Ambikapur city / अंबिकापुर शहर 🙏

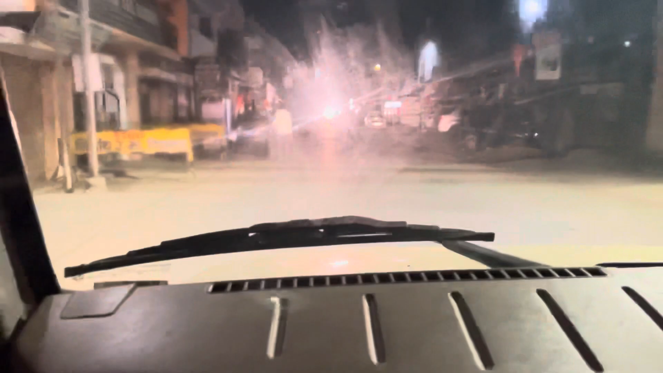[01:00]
है कि यह से दोस्तों राइट सैड में हम लोग कुछ जाना है यही रोड है रिंग रिंग रोड
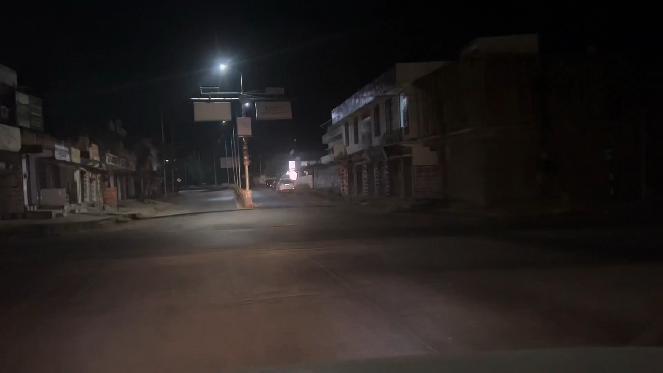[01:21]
यही रोड है रिंग
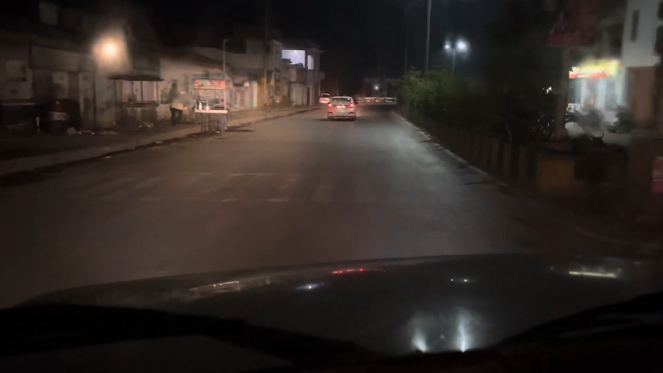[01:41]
रोड है यही रोड है इस दोस्तों पर जाना है यही रोड तो ते नाम
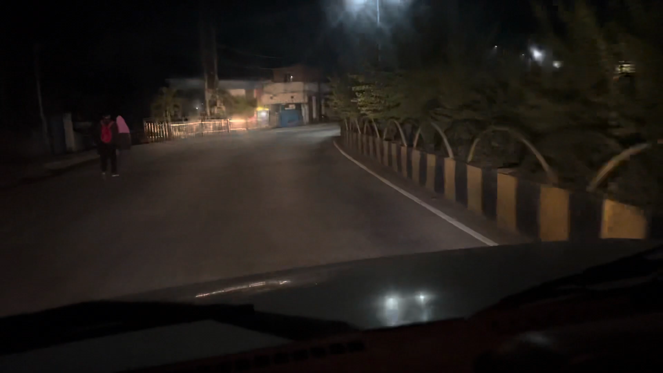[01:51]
से जाना जाता है हमारे अमभी कापूर को और 36 गड़का सीमला भी इसी को कहा जाता है दोस्तों और हम लोग इसी सीमला में है 36 गड़का जो कि रिंग रोड है देख सकते हैं काफी खुप्सूरत रोड
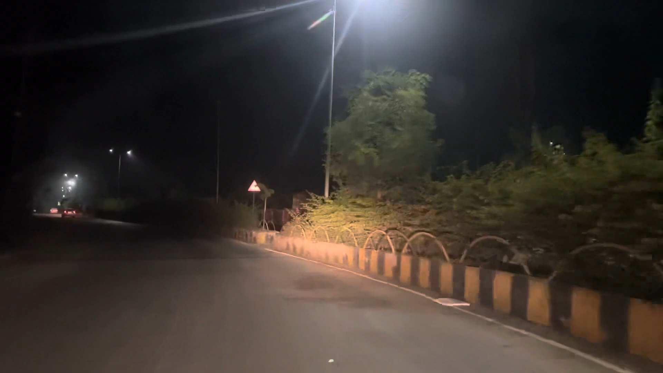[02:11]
पूरे सहर में लाइट लगा दिया गया है देख सकते हैं कि लोग सीधार निकल अगर खर्षिया ना का चाना पड़ेगा चोग उसके बाद मुहां से लेटर लेंगे
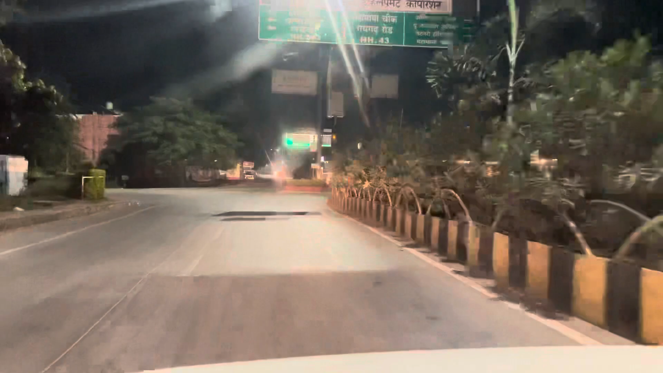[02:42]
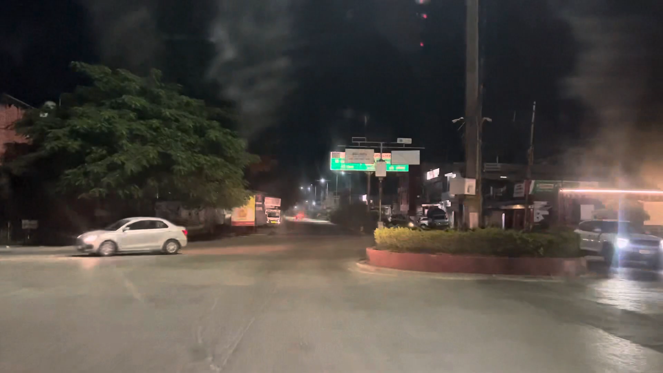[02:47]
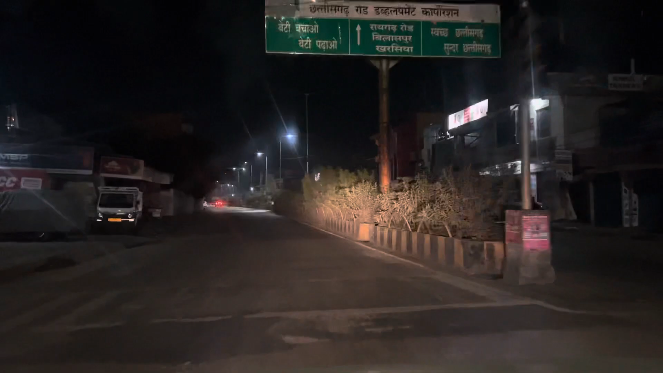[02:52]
सीधार पूरा रोड खाली है दोस्तों देख सकते हैं कि यह चलते हुए दिखाई नहीं दे रहा है
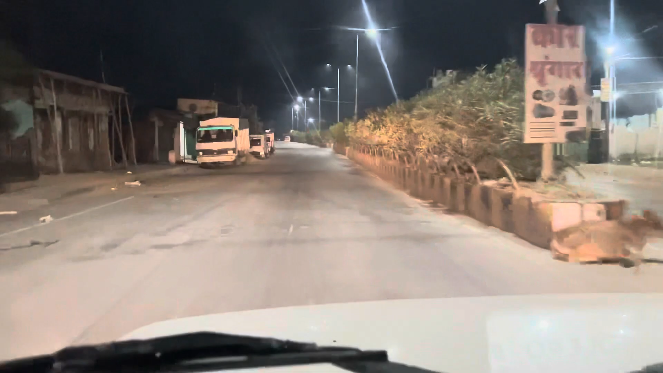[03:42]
इसमें सीधा भी आगे बढ़ेंगे तो खर्षियां नाका चोग मिलेगा कि यहीं से दोस्तों NH 43 रोड चालू हो जाएगा खर्षियां नाका चोग से अब लोग जाएंगे यह तर्वा लेकि आगे एक रुचकी घाट पड़ता है ताथी खतरना का उटेंजडस गाट है मैं दिखाऊंगा अभी तो ओभर ब्रिज बन रहा है पर पूरा बना नहीं ह
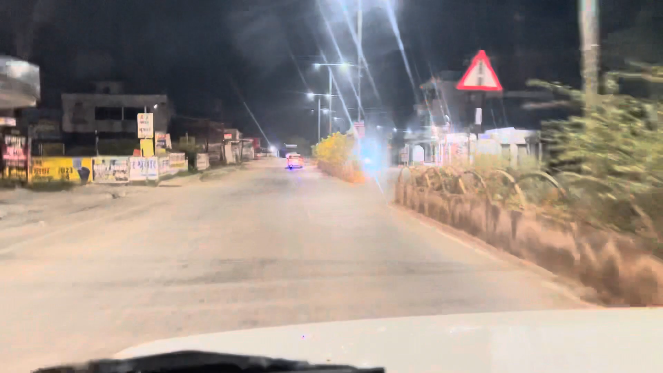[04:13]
कि अब यह देख सकते हैं दोस्तों खर्षियां नाका चोग हम लोग अभी पहुच गए हैं और हम लोग यहां
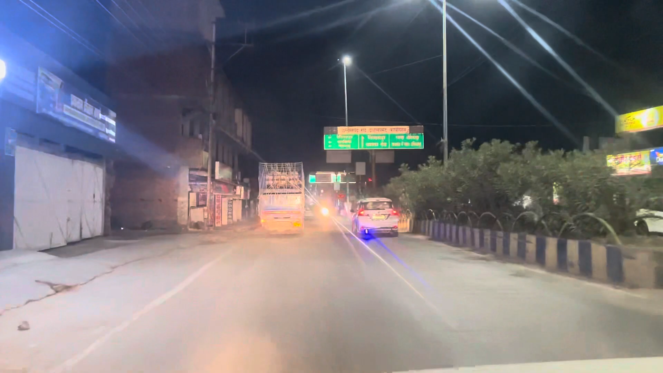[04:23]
से सीवे जाते हैं तो बिलासपूर चोग पड़ेगा इधर से बिलासपूर हो जाएंगे और यहां
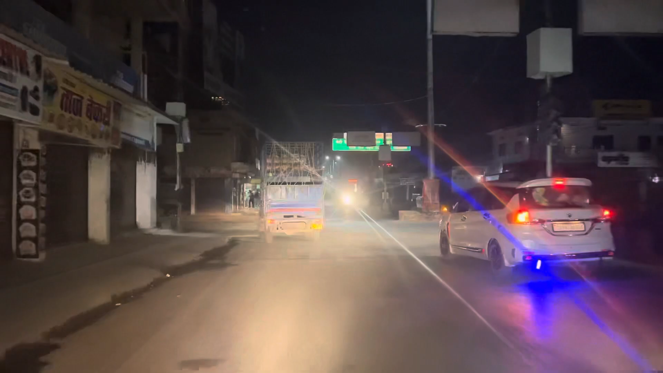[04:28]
से अब लेफ्ट जाएंगे यदि राइट जाते तो
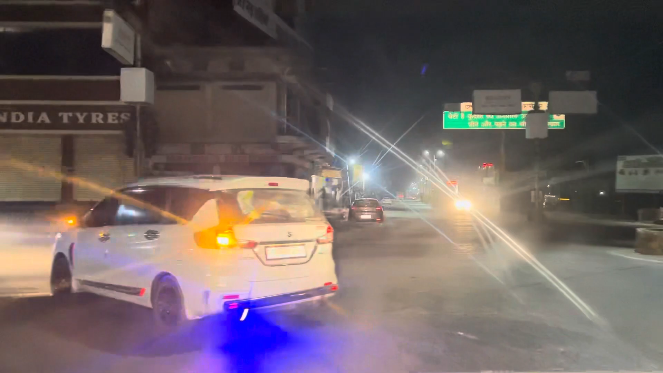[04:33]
अमभीक पकड़ाएंगा तो हम लोग उसमें ना जाकर कि लेफ्ट अब लिये हैं यह हम लोग का
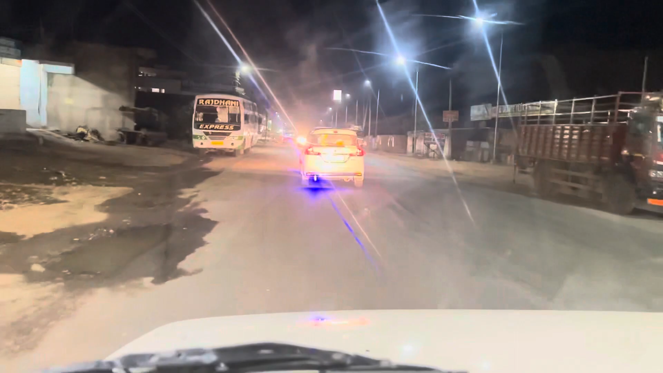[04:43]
जस्कूर जीला निकालेगा लेकिन एनेसपूर कितरी बतोली के पास छूड़ जाता है वो सिद्धे आपको निकालेगा पत्थर गाउंगे तो दोस्तों भी सिद्धे इंडोज की घा
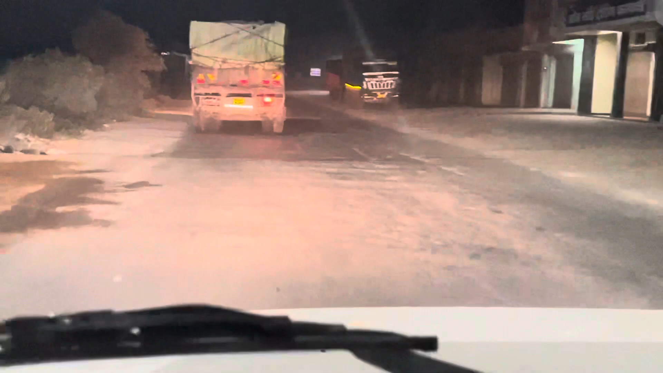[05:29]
निकालते हुए मेल पाट के और ले जाएगा यहां से थोरी सी दूर में यूचकी घ
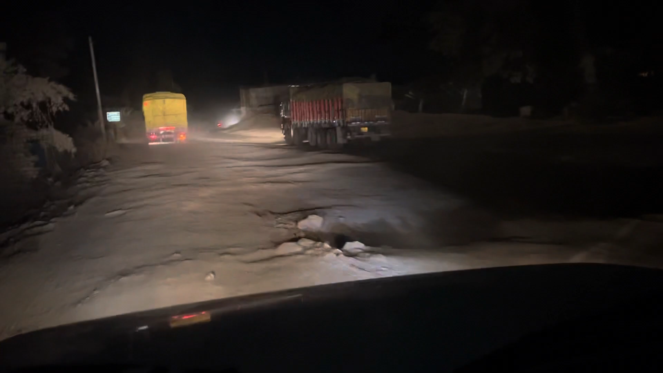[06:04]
सकते हैं यही से चालू होता है लुचकी घाट अम्रिकापूर का और यह काफी टेंजरस घाटी है यह देख सकता है जो रोड बन रहा है सीधे ओभर ब्रीज उपर तक निकालने के लिए बन रहा है इसमें टर्निंग सब
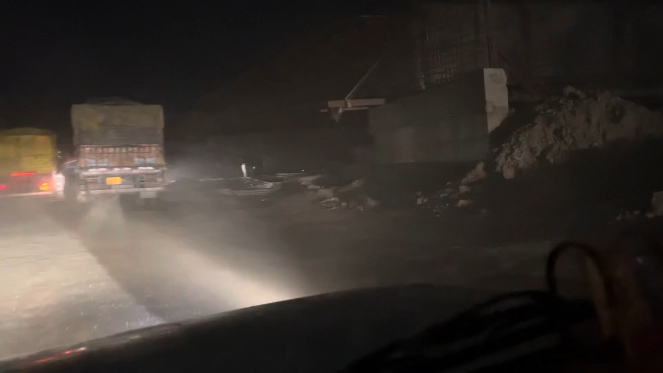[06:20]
हट जाएगा उपर से पुरा गाड़ी पार हो सकता है